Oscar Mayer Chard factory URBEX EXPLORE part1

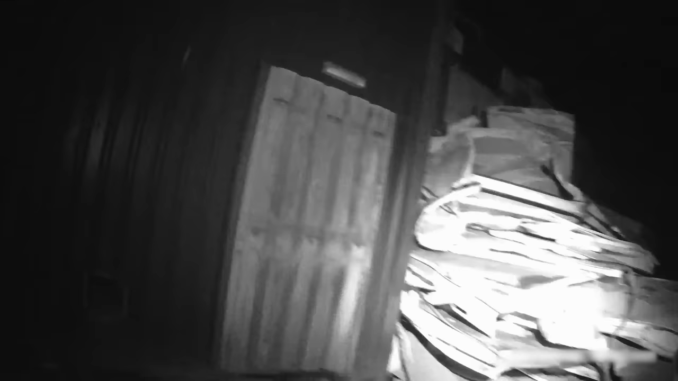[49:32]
Right then, can we get up here?
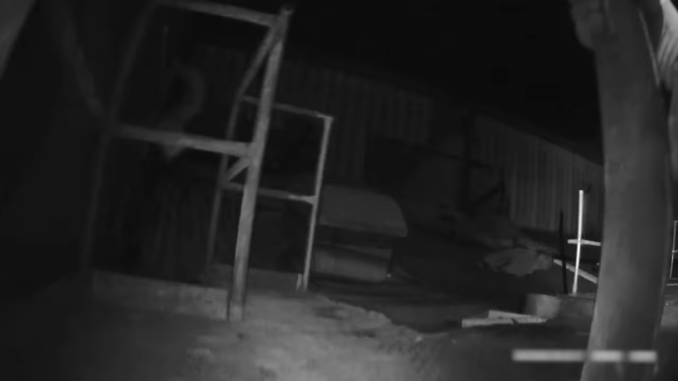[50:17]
situation. No, it looks dangerous, man. Looks dangerous.
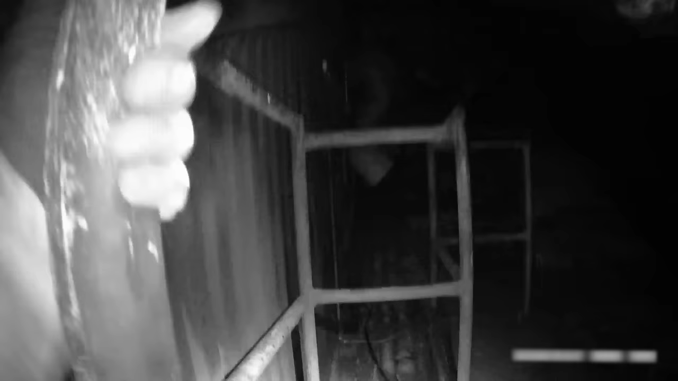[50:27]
No, you can't touch that asbestos, mate.
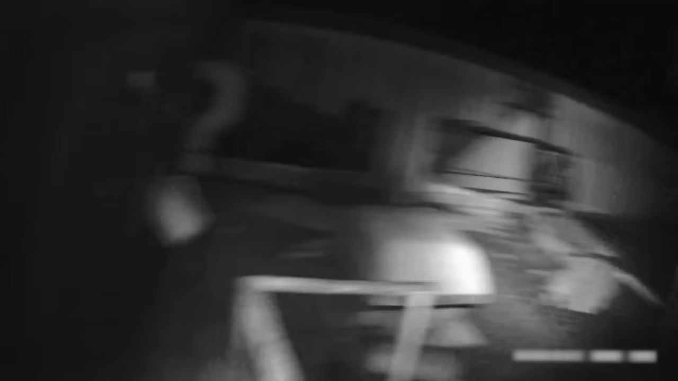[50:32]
They said you have to shimmy across something.
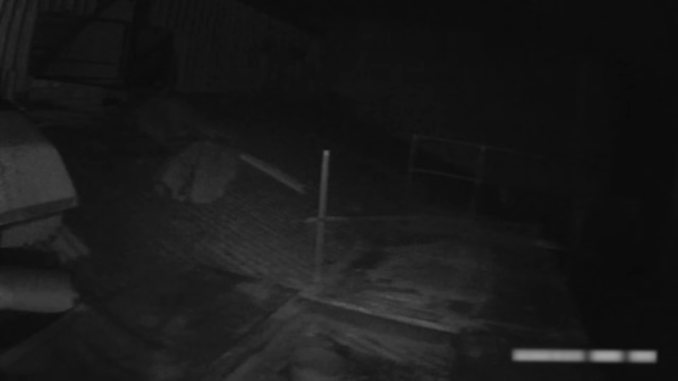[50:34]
But I'm not feeling it. Unless there's a way to get onto that roof across and down, because then you come into this stuff then. Shall we even not say you've got to shimmy across? No, it's very unsafe. Look. If we can get on the master roof, we can get across.
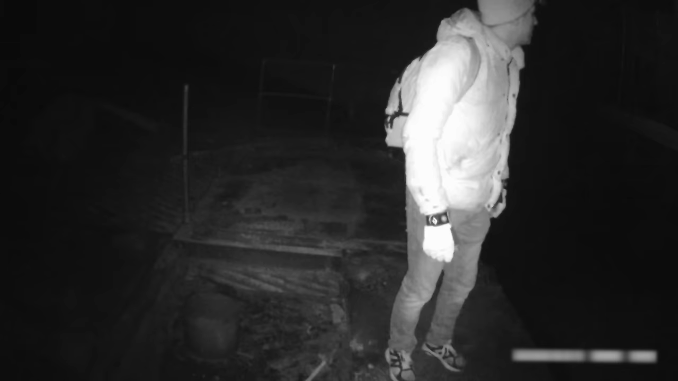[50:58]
And see that up there? Yeah. We can get down there and across, and then we get into this other building then.
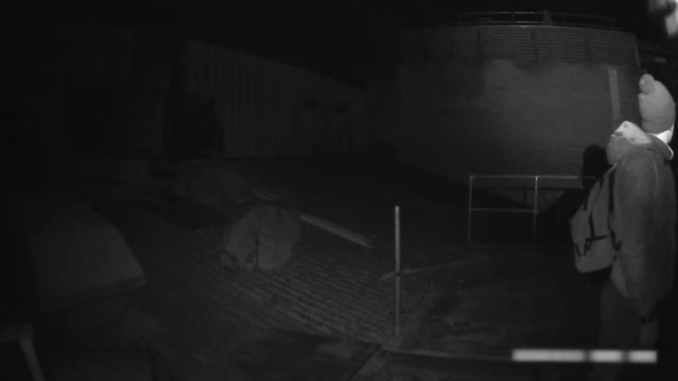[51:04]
Shall we go and do that? Yeah.
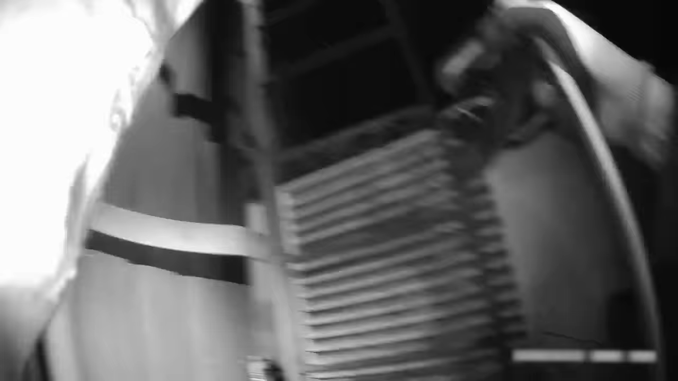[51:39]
Oh, is my infrared running out of power now?
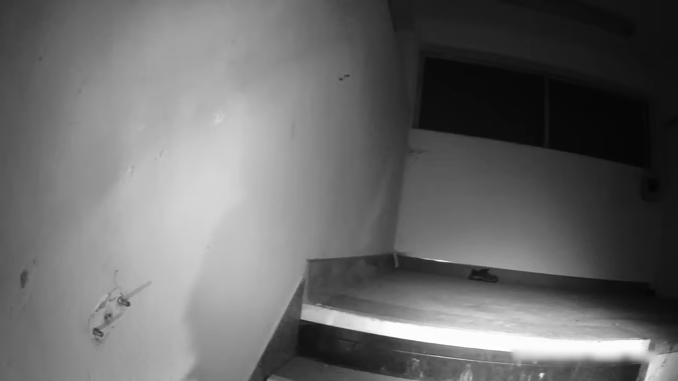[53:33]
We haven't seen it there, have we? No. It's got some digital keypad on it. Oh, yeah.
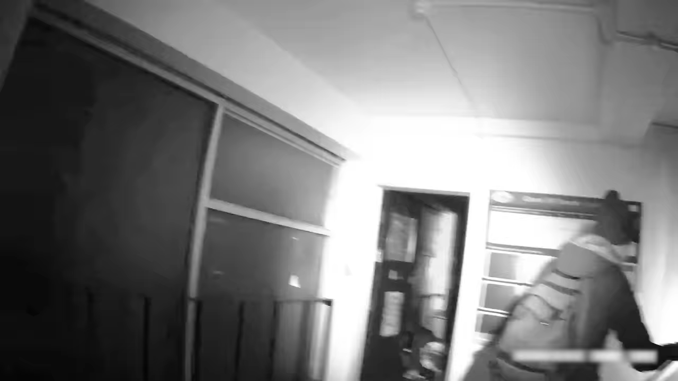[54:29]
This is when we looked on the other side, that main roof had it.
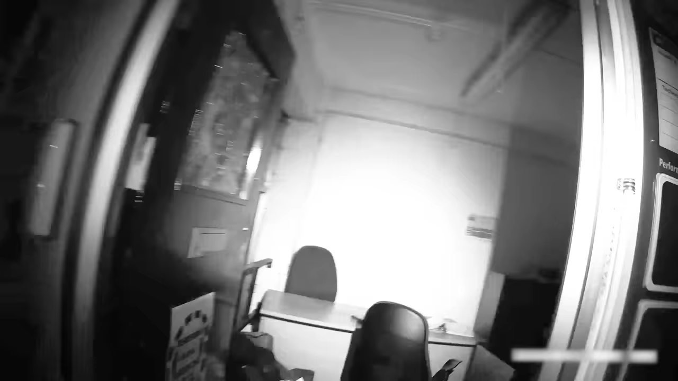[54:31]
Is there a way up there through there? Yeah. Okay, let's look for an exit way. Look for an exit way that takes us up.
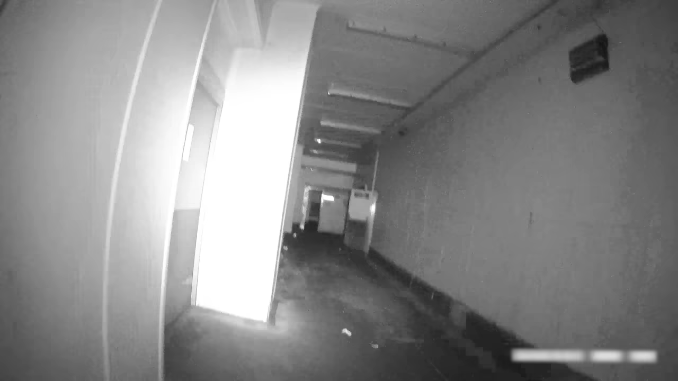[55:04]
Come up the way up there,
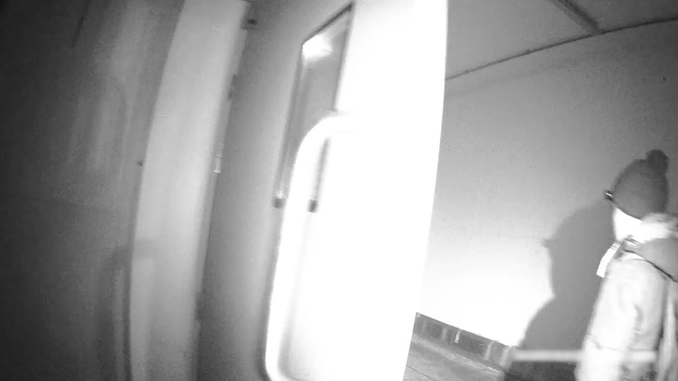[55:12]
there's Yeah. I haven't seen anything that goes to the left at the end.
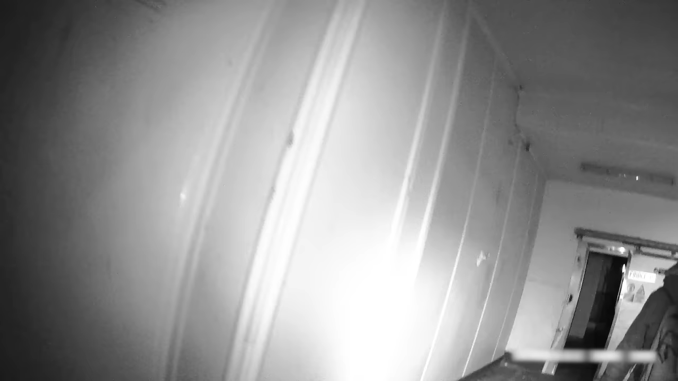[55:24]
Should be into the next building. There's a cupboard here.
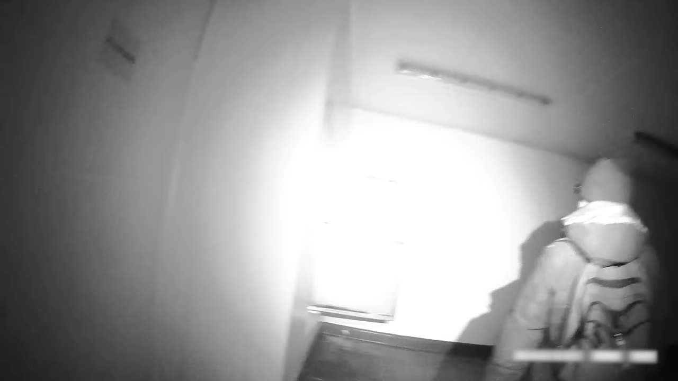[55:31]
There's a crawl cupboard. Just watch, you might have a big drop. You won't be able to get up that, would you?
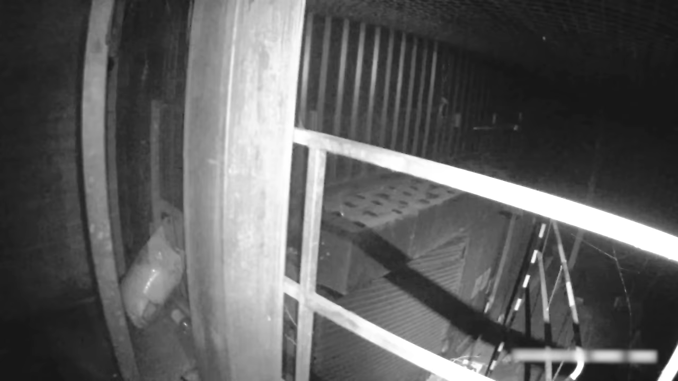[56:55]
Yeah, but that's just going to take us up there, isn't it?
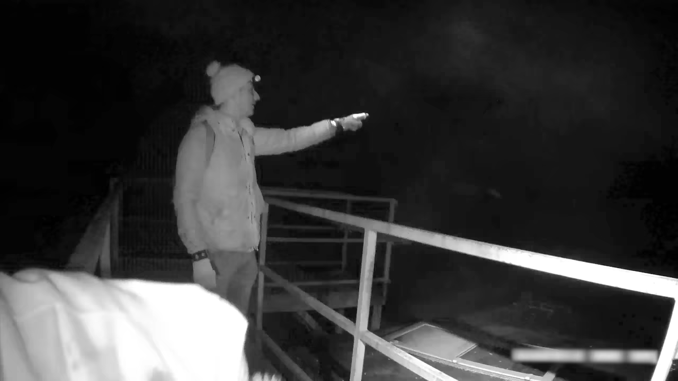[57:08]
Yeah, look, you can see those grey, you see that back there, stuff with the metal.
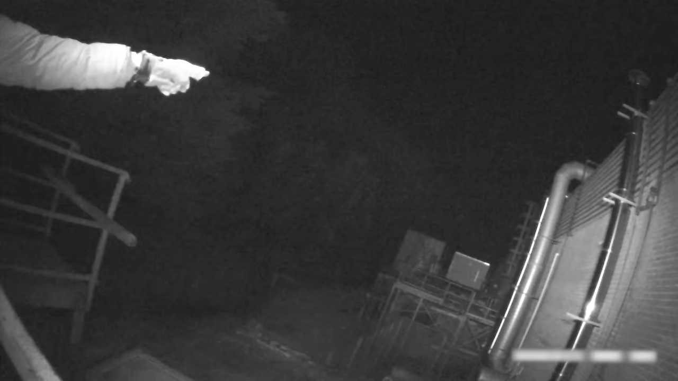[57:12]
Oh, yeah. How do we get... Should we look for a fire exit out that way further down? Yeah. On this level as well, it is.
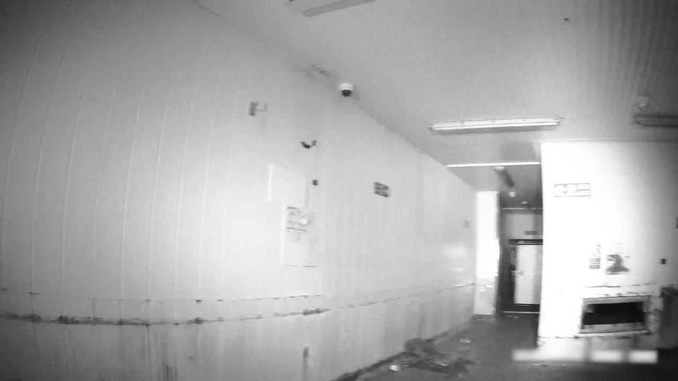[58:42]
Look how much water's in that. I bet that's from when it defrosted. Yeah.
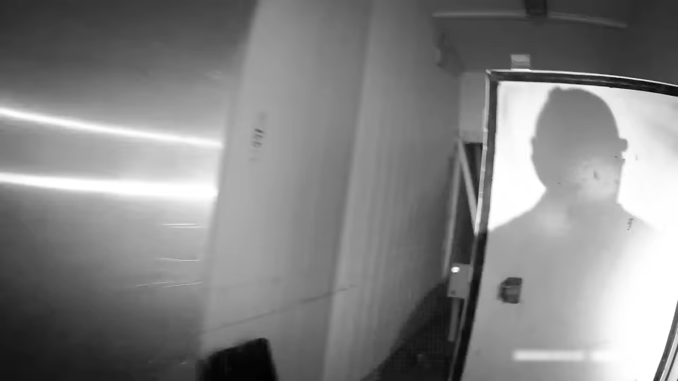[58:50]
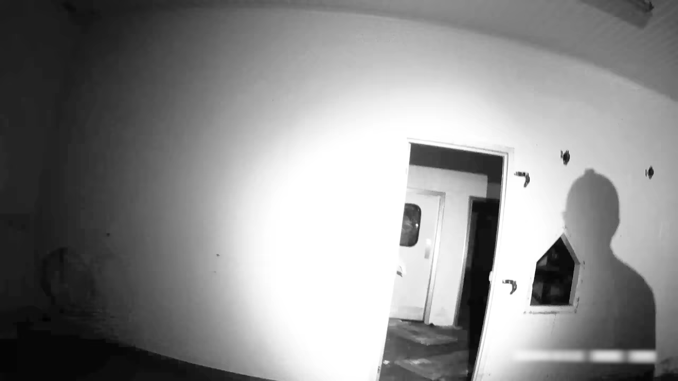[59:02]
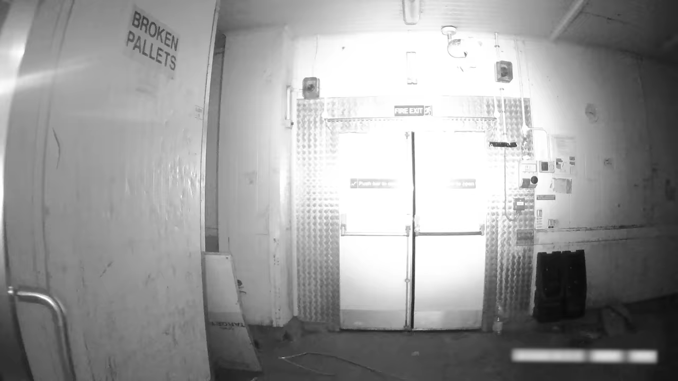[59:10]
Here we go. I think we've gone too far now, though. Yeah, look, screwed. Screws. Oh!